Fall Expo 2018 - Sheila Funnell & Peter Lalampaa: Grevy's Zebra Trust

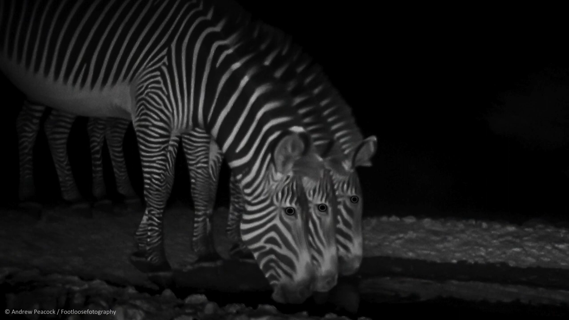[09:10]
So managing water is one of the critical things that we do, and this photo just highlights one of our water pans in Laisamis, where the community, with our support, manages this water pan, so it's wildlife dedicated.